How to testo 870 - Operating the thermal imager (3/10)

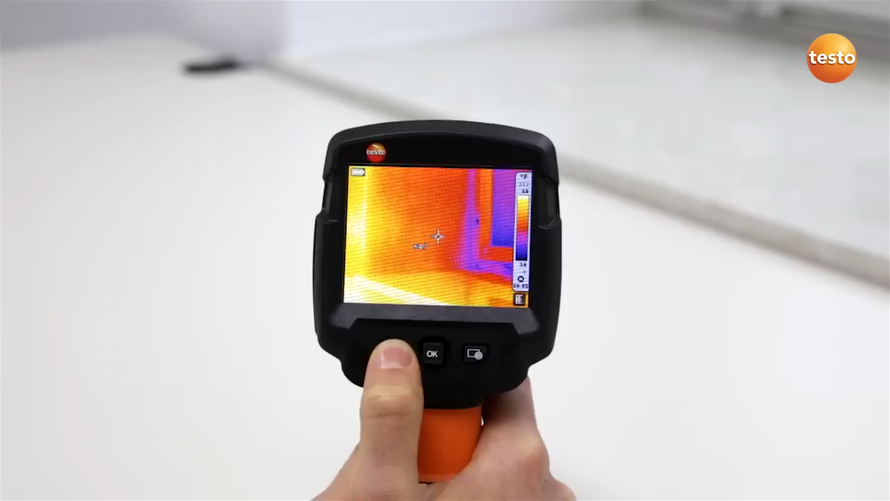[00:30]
The Testo 870 also has a quick select button which can be programmed with various functions. The thermal images are saved using the trigger button on the front of the handgrip.